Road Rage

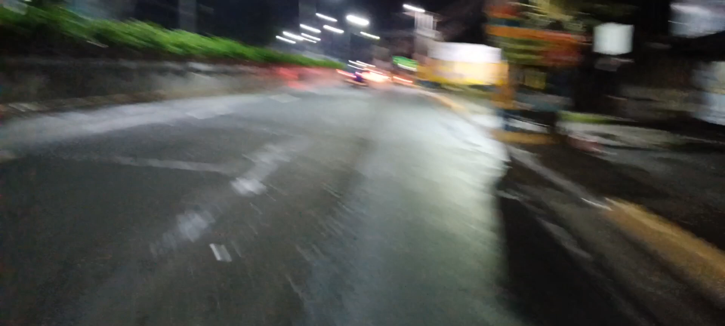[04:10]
ayan nakita nyo naman diba kung anong lugar to malapit to sa sa pote road sa pote alabang so ayun ang huling deliver natin kanina ok sana sa sa makati